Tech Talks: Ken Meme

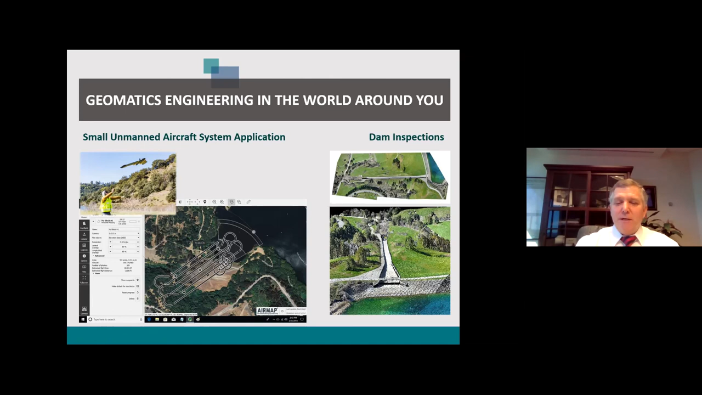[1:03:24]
renders it a three-dimensional colorized point cloud essentially the equivalent of what we what would be termed a true orthophoto and you can see the incredible detail that's possible there here's another example this is a mining site that's actually a portion of which is being reclaimed in Colorado and to the left in the upper left you'll see a three-dimensional flight plan that was created this site was again flown with a fixed wing type of unmanned aircraft system it could have been flown with rotary wing but just happened to choose this particular one because of the size of the area and the flight time necessary and this particular tool was the best for the choice and what you see off to the right